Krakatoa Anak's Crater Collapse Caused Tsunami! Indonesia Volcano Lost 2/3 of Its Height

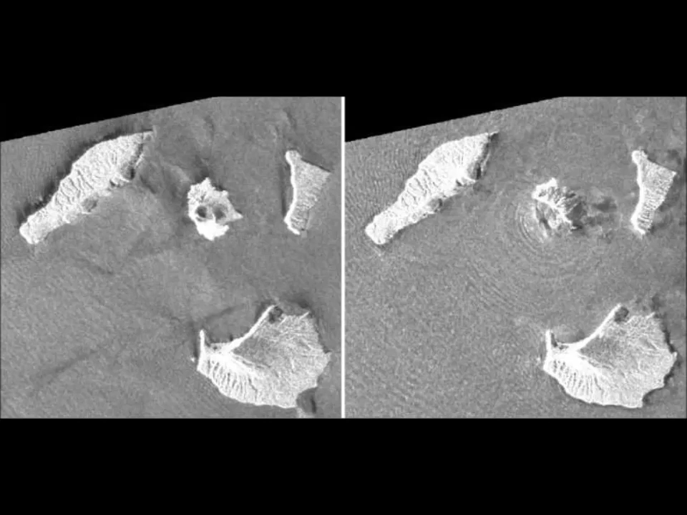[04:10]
And you can also see on the image on the right, the sat image on the right, showing concentric circles around the island has collapsed. What is that? Is that a part of the tsunami, or what is going on there? I don't know. But these are the satellite images of Japan Aerospace Exploration Agency, and they clearly show the changes of the Anak Krakatoa before and after the eruption. The crater status has been raised to high alert, the second highest warning on Indonesia four-point danger scale.
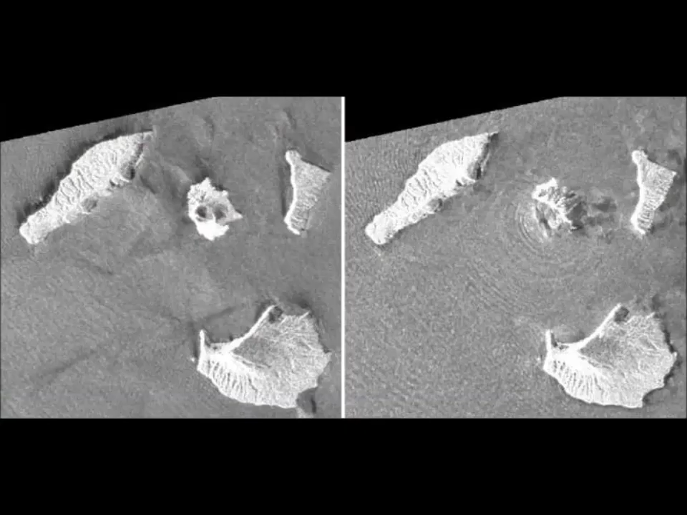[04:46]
And as we know, it's still erupting. If you go to Volcano Discovery, the current status as of today, okay, this today being of course December 30th, it is still erupting. When they have webcams, they can, I'll leave a link below for you, you can see that as well. You can see the webcams and the Krakatoa volcano videos. And yes, the status is still red.